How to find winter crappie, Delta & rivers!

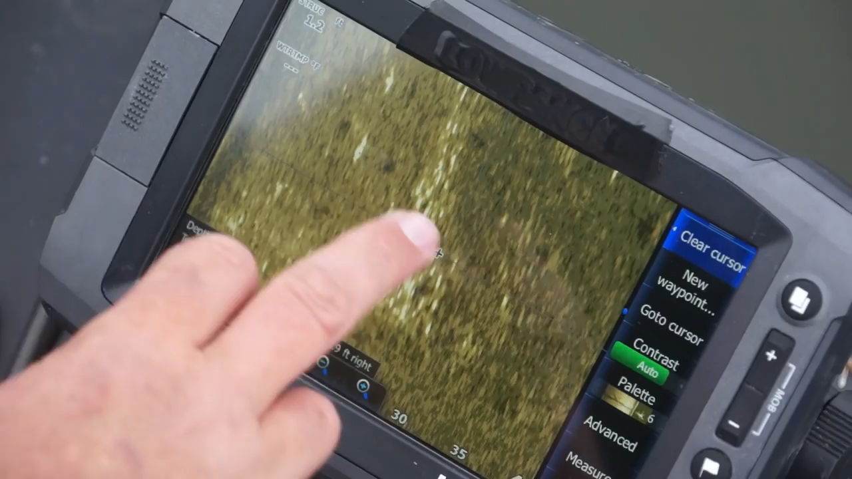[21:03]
ball of dots that is your crappie right there so even though you can
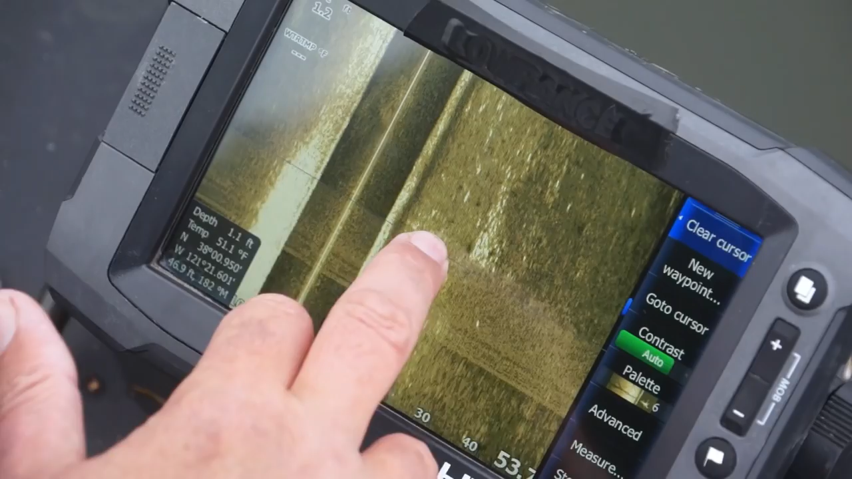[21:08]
come into these fish and you can throw a float on them you can bring a slow-moving bait
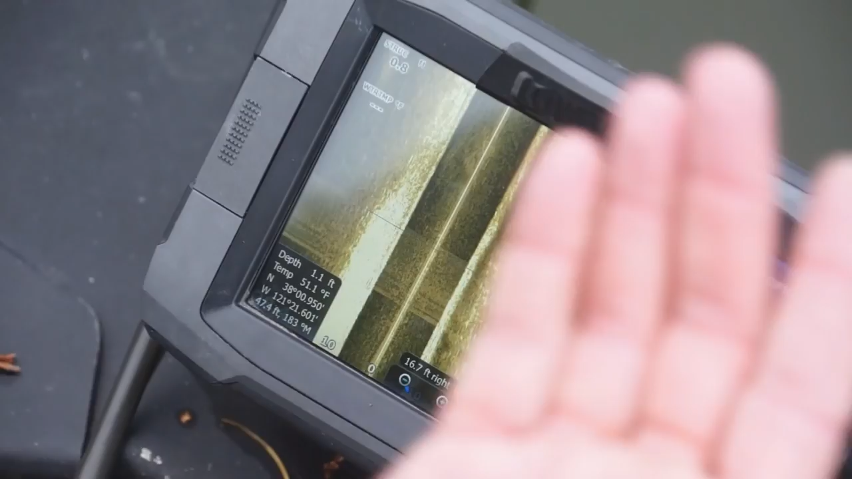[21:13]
On screen: depth 1.1 ft, water 51.1°F
through the middle suspended in the middle of that water column or dance a jig off the bottom a lot of the time it could take you 15 20 30 casts to trigger one crappie to eating
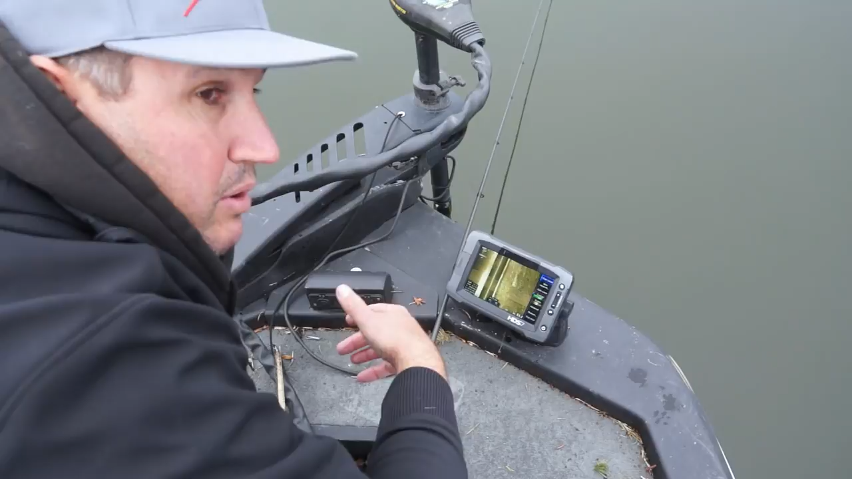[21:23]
but once you trigger them a lot more going to start actively feeding at that point all you got to do is get one fired up in that school and they're going to get it so right here I'm just going to hesitate for a minute and I'm going to show you a 2d traditional sonar image of what the crappie look
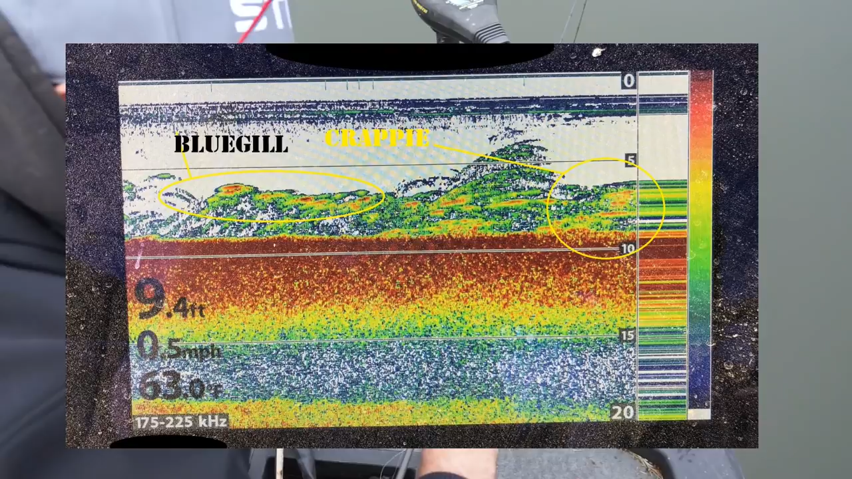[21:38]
On screen: water 63.0°F, speed 0.5 mph
like and what bluegill look like and then I'm going to show you that telltale sign on that 2d
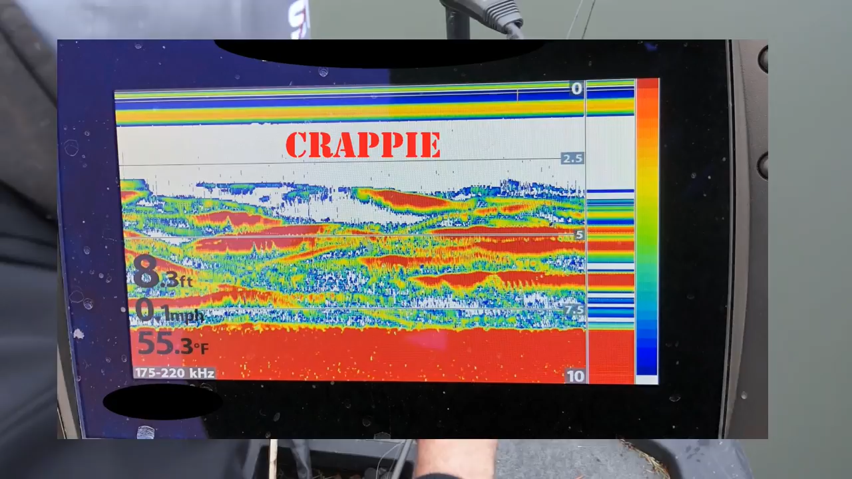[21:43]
On screen: depth 8.3 ft, water 55.3°F, speed 0.1 mph
with the crappie clearly stacked up which the real obvious on 2d traditional sonar but you have to get straight over the top of them a lot of the time on the Delta and
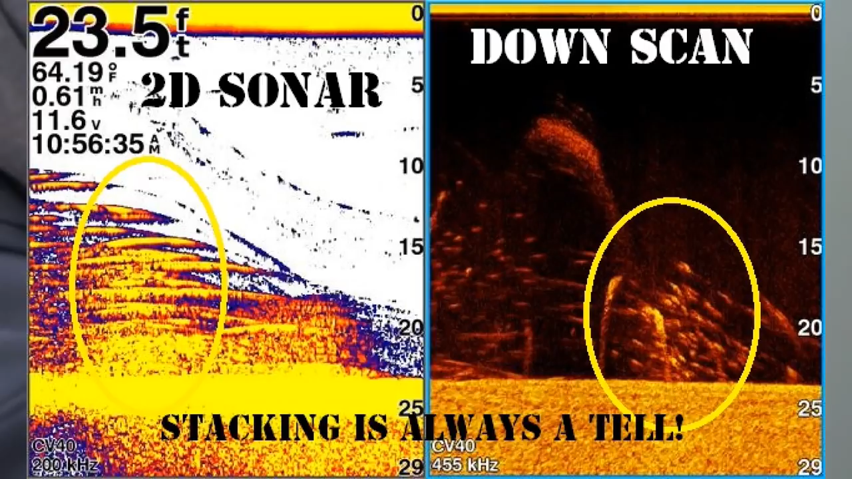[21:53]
On screen: depth 23.5 ft, water 64.19°F, speed 0.61 mph
the Rivers the side imaging is going to help you a lot strictly for being able to cruise down and spot these schools like I'm showing you on the side imaging here I'm Nick the informative fisherman hopefully these tips helped you out guys remember to follow me on Facebook